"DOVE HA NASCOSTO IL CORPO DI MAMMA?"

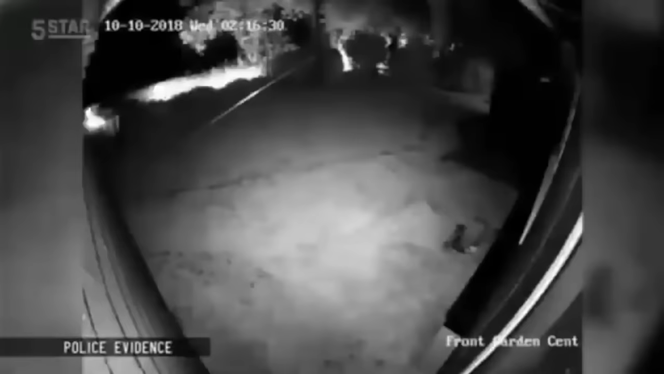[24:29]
è immortalato il passaggio di un'auto che sembra essere quella di Bella Comba.
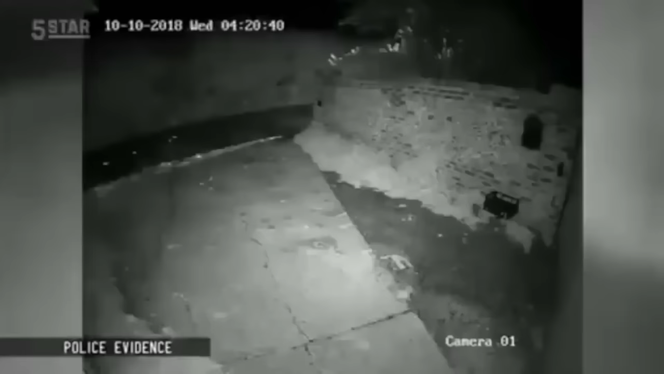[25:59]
Ciò nonostante, dopo due ore, intorno alle 4.20, la macchina di Ben viene nuovamente ripresa dalle stesse telecamere al circuito chiuso mentre percorre il tragitto nella direzione opposta. Quindi adesso sta guidando verso casa propria.